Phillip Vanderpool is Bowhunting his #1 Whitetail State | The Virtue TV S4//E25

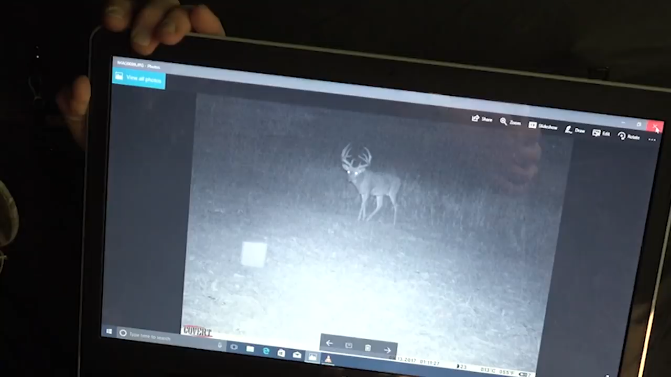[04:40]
Definitely will gross over Boone. We got another buck that I nicknamed Lefty.
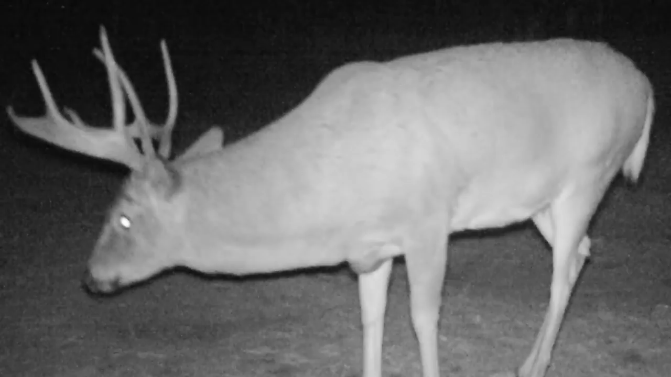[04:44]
His left side is more palmated. I can't tell you how many different shooter bucks that we had on that particular property.